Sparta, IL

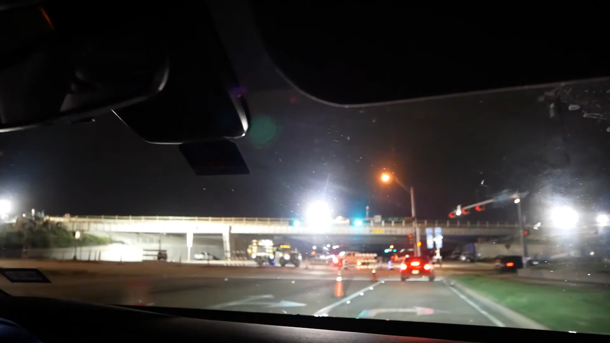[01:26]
Like the whole road blocked off. Now we gotta go a completely different way.